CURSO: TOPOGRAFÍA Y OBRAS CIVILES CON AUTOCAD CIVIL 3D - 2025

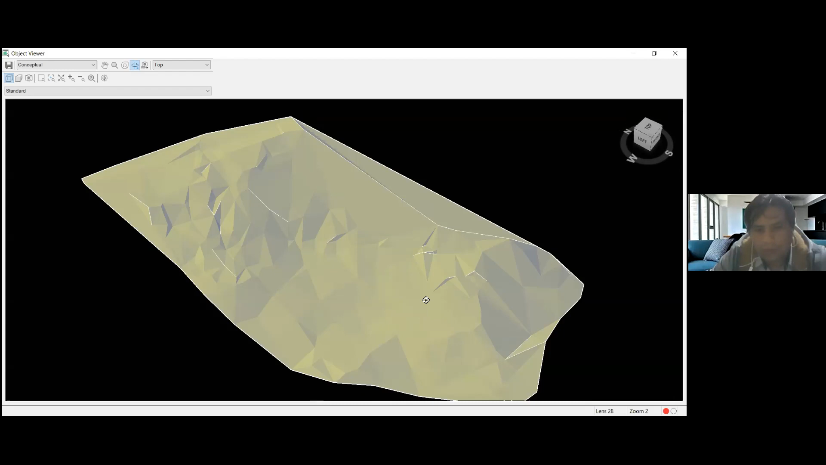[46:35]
Ya puedo visualizar la superficie por acá prácticamente como un cerro. ¿No? Todavía no sé de qué medidas, pero ya me está dando la forma de esa superficie. ¿Ya? Me está dando la forma.
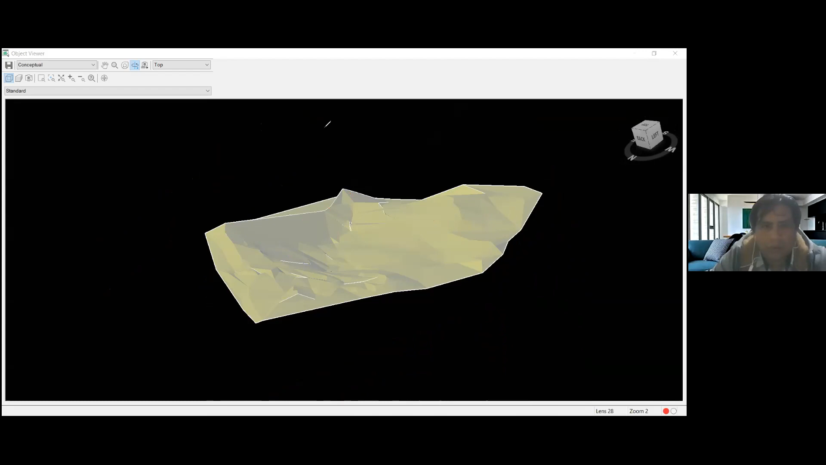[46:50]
Y eso yo lo puedo mirar de varias maneras.
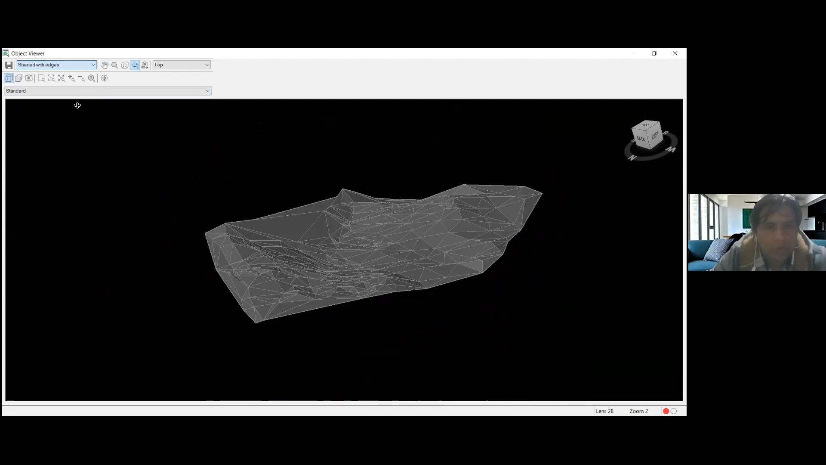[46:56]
Sombra, de esta manera con la triangulación, o de esta otra que me muestra con mejor de color gris, ¿no? ¿Ya? Entonces, con la superficie de manera digital,
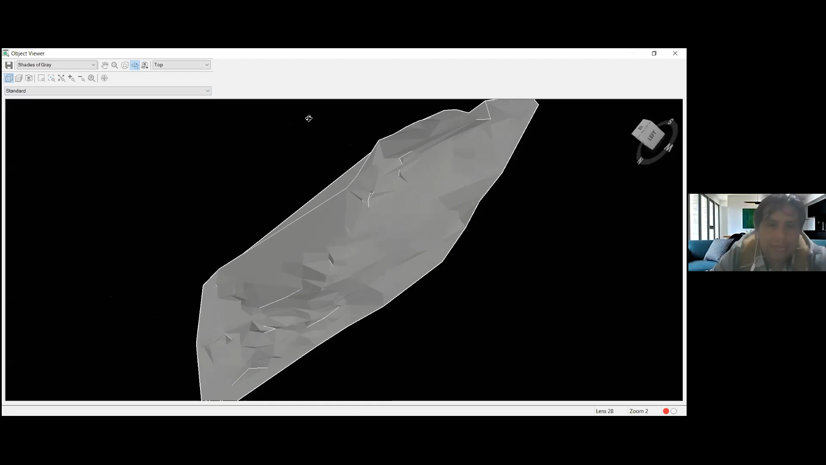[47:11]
yo ya puedo decir que, por ejemplo, una obra civil carretera va a venir por acá. Es decir, la carretera va por acá. O de repente no, la carretera va por acá.
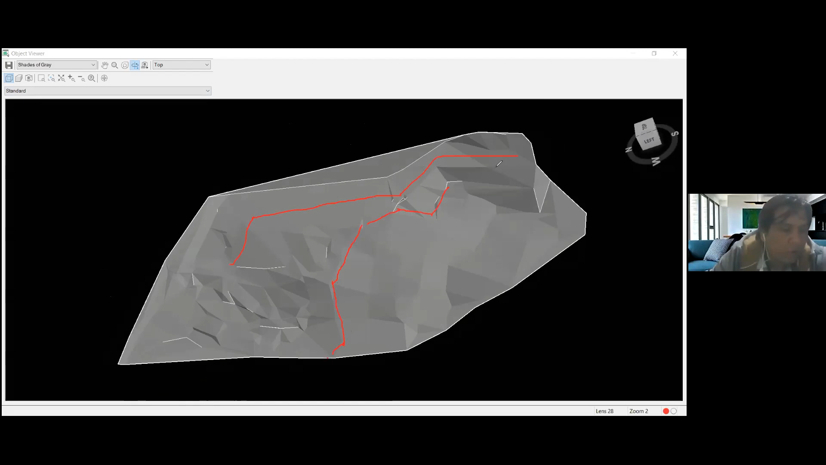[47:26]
Entonces yo ya puedo tener opciones, yo ya puedo evaluar mi obra civil en mi terreno, ¿ya?
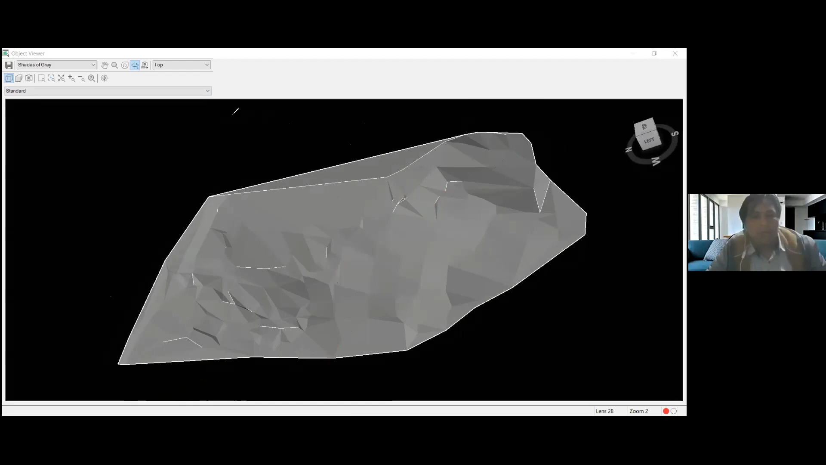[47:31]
Esta es la superficie de manera digital, ¿ya?
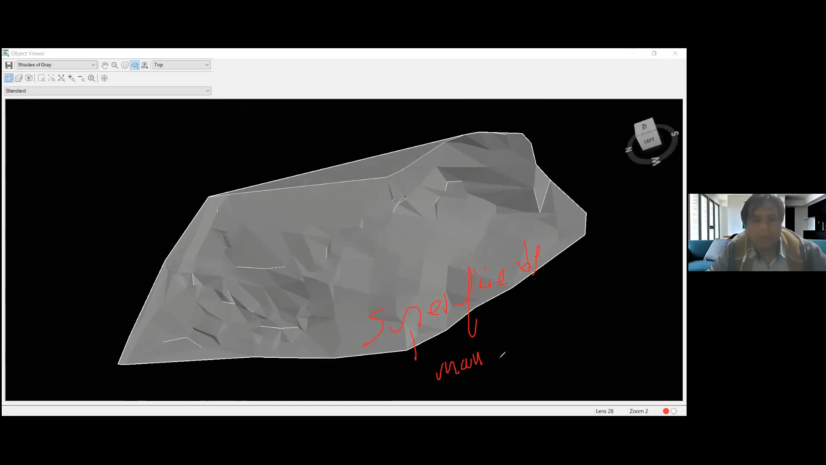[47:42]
De manera digital, ¿ya? Esto lo obtengo con la topografía, ¿ya?
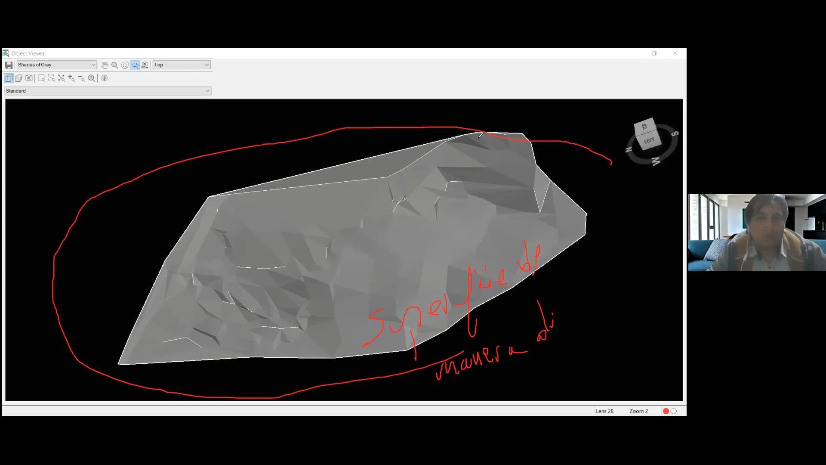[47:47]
Esto lo obtengo con la topografía.
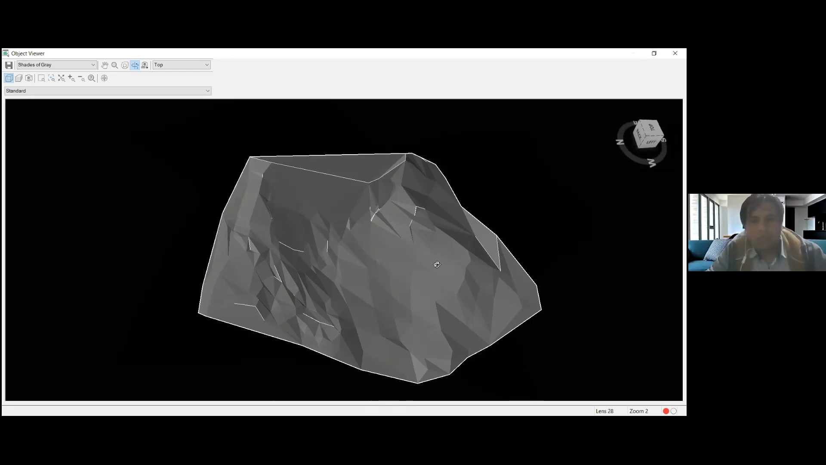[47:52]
Después de un levantamiento topográfico, ¿ya? Topográfico. Y ustedes miran, pero ingeniero, hace rato vi la superficie, pero ahora solamente veo unas líneas. Nosotros representamos los desniveles de un terreno a través de las curvas de nivel. Estos son las curvas de nivel. ¿Y qué es una curva de nivel? Es una línea que une puntos de una misma altura.